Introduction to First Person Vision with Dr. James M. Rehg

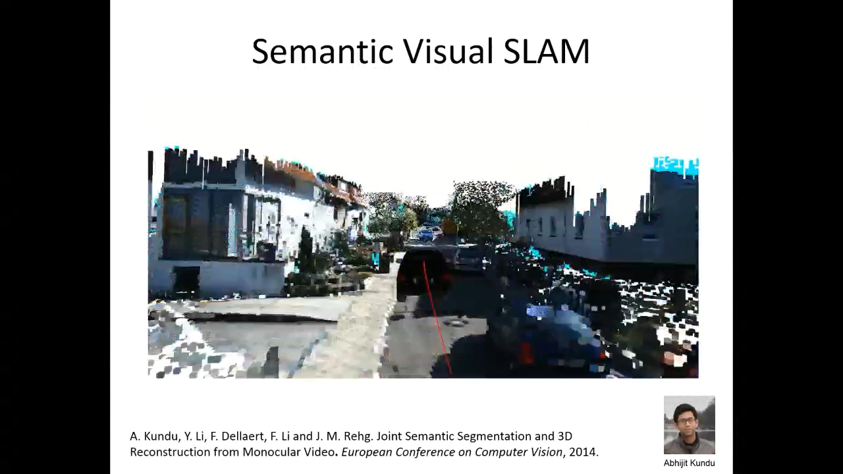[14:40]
is autonomous driving applications where you're moving through the scene from some vehicle and capturing a sequence of images. You can see them here as a video. And then what my student Abhijit Kundu has done in some related work here is he's found a way to reconstruct the 3D environment, in this case as a voxel-based model. And you can just kind of see the geometry of the scene here and the various mappings of color onto those voxels based on the type of scene element that it is, whether it's a road or a sidewalk or what have you.
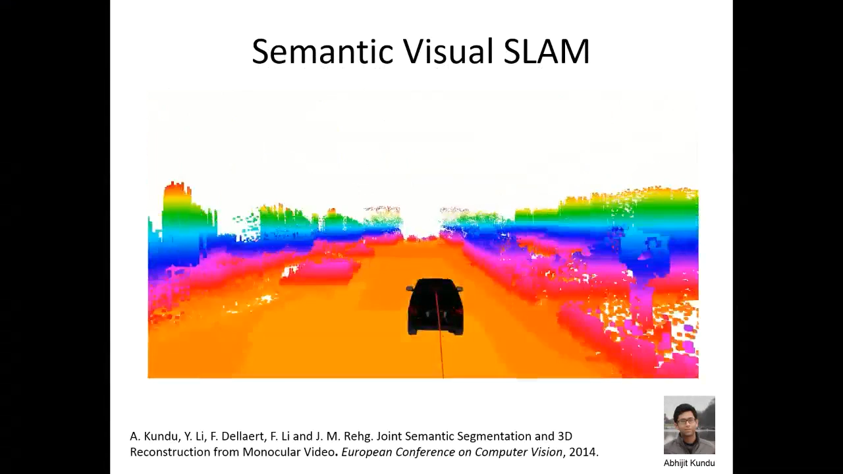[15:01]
And this is all being done in a very complicated pipeline that takes the video input and produces this representation as an output. So this is a technology that's not maybe quite ready to be used broadly for first-person vision, but it's definitely getting there.